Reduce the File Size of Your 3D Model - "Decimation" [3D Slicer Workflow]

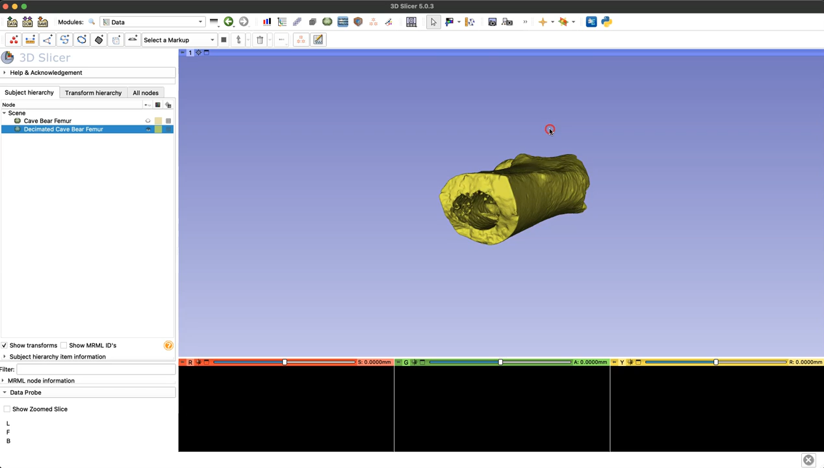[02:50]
Now I'm happy with the detail that we're still capturing with this newly decimated model so the final step will just be to save this new model and check out our new file size.
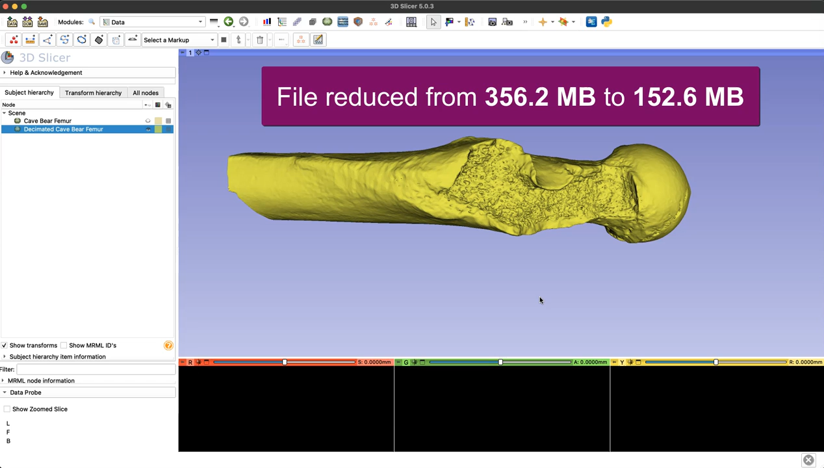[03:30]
So we finished our goal for today but I'll just quickly show you what it looks like if you over decimate your model. So I'm just going to speed this process up, repeat the whole process,
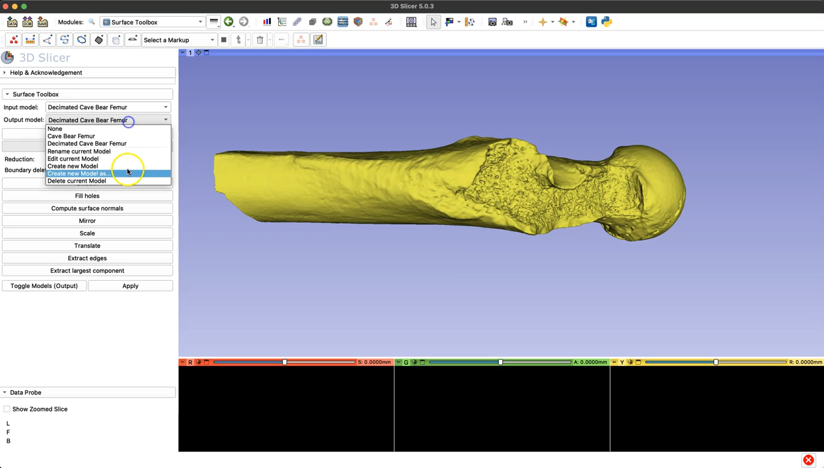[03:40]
and intentionally over reduce that already reduced, already decimated model just so you can see what going too far would look like.